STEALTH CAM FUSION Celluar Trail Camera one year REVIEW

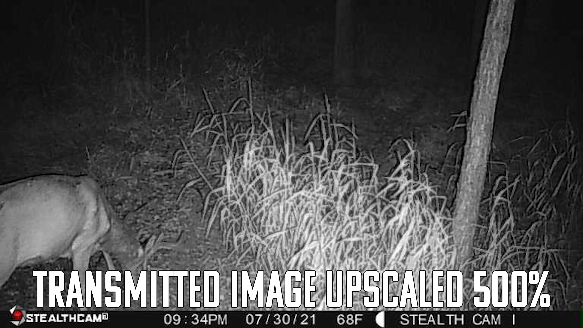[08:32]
you know, then you can get into the SD card and you can get a little more detail. The night pictures are decently well, you know, up to about 30 yards.
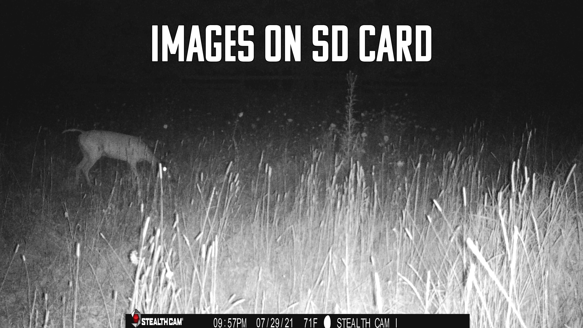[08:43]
I would say you can get enough detail to see what the actual deer is or, or any animal. You know, I guess everybody uses these for different purposes, but for myself, I'm mainly using them for white tail deer hunting.